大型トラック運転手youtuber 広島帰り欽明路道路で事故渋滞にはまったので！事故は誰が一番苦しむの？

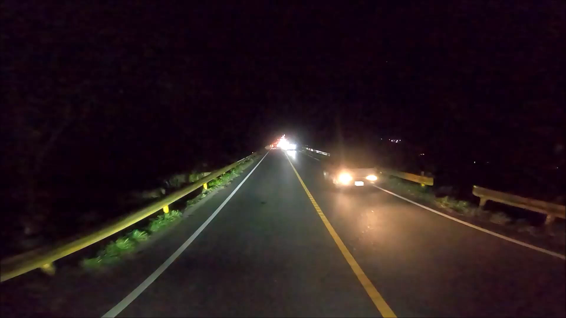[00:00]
パッピプッペッパーなんかね、事故みたいなんですよねここはね、山口県岩国市、金明治道路ですの迂回屋の手前ですね
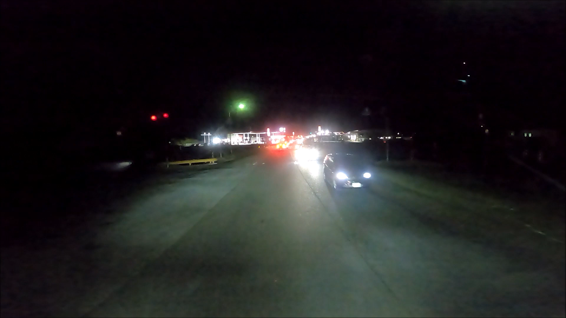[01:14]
登りばっかり来るんですわ下りはね、ずっと止まったままだったんでね多分この先のラーメン屋があるんですけどね広末というラーメン屋が
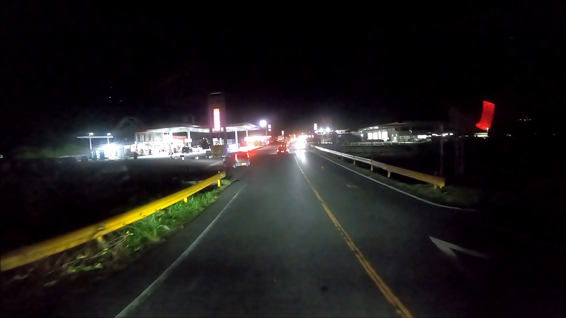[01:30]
それよりもまだ、まだ向こうでしょうなトンネル、トンネルがあるんでしょうけれどもトンネル越えてまだ向こうかもしれませんねよくわかりませんけれども
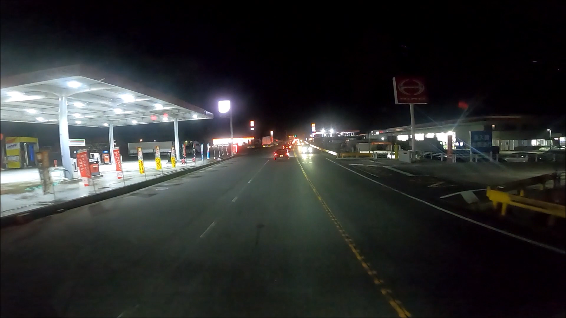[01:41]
さっきパトカーの回転塔が見えたんですけれどもねこんだけ、登りがバンバン来てで、下りがね、動かないということはこれ、佐賀急便出してあげよ佐賀急便どうぞでね、登りばっかり来るんですわで、下りがね、
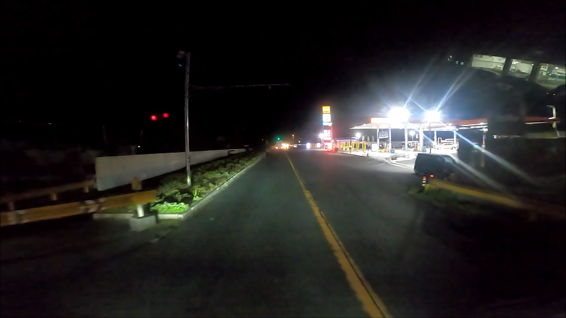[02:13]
ずっと待てたんでね相当、相当先の方でやってるのかなーという想像がね、つくんですよこういう時にね、無線があったらどの辺でやっとるのかみたいな感じでね2号線を迂回したりねすることができるんですけれどもまあ、こっちの方に来てしまったんでねまあ、今更、そういうことはね
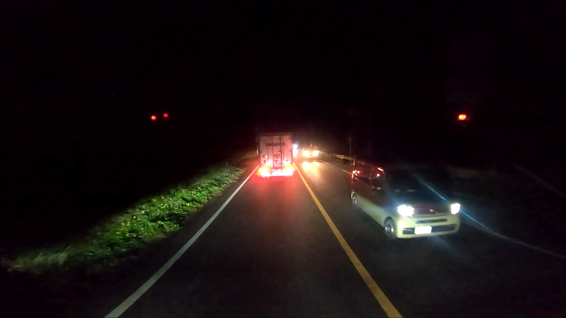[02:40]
まあ、今、上りがねあのー、今信号機でね引っかかってるんですけれども昔だったらね、こうやって信号待ち?信号待ちでねトラックの運転手にね聞いてみたりもしたんですけどねこれは聞けるかな?
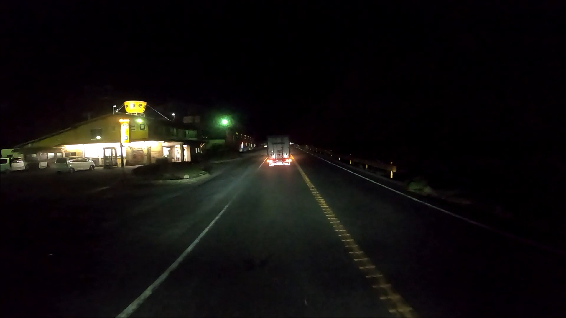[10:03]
さっき言ったここが末広という中華そば屋さんですねここのねラーメン美味しいんですよ
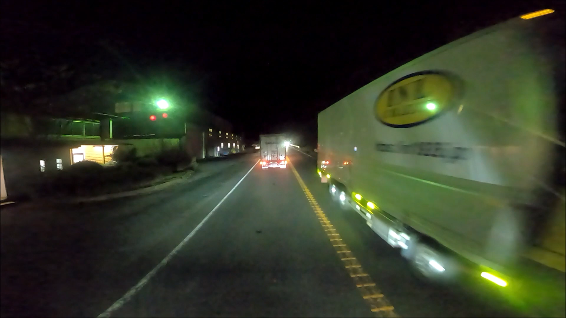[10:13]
是非ともあのー山口県岩国市に来られたら金明治道路の方にありますんでね金明治道路の金明治道路の下り線側にねありますので2号線ずっと行ったらありませんよ金明治の方に入ってきたらねありますこのだけですね
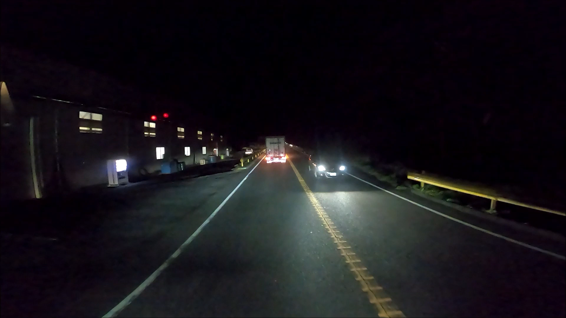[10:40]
途半車線はもう少しもうもう300mぐらい行ったらずっとあのーね300mぐらい行って400mぐらいが途半車線なんですけれどもね穴あたりになんかピッカピッカ光るような感じですね光ってるようないやあれはあれはあれは違うのかいやあ回転灯も当てますねあそこにね
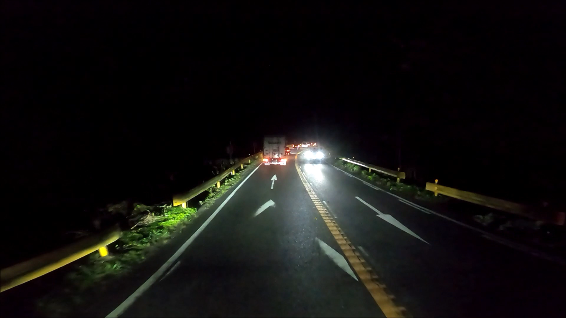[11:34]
煽り運転をする人がいますからねあ回転灯かと思ったらこれカーブカーブしてるというそのその点滅でしたねここねもうちょい先ですね途半車線はまだ見えませんね先があそこにもう1回もう1回2回ぐらいカーブしていくかその先ですね登りはバンバン来るんでねなのでガタッコーというか途半車線のどっちかが
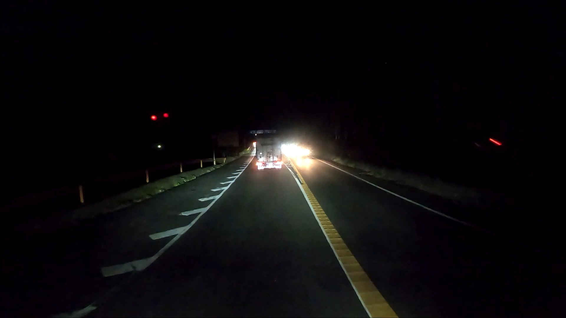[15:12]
いきましたからねそれからもう1時間1時間1時間1時間10分20分ぐらいは経ってるかななのでね物損だったらね早いと思うんですよなんかトラックはこっち向いてるないや、向こう向いてるかどうなってんだこれトラックがいますね真ん中にいますねこれ
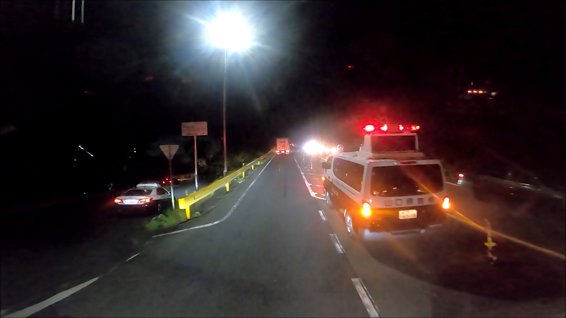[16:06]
うーん分かんないですね事故というのは分かりませんからね今、無事通過しましたけどもいやであれですなぁなんで真ん中の方に真ん中の方にあそこに右折分かりませんね乗用車の方も右の右のドアがへこんでましたね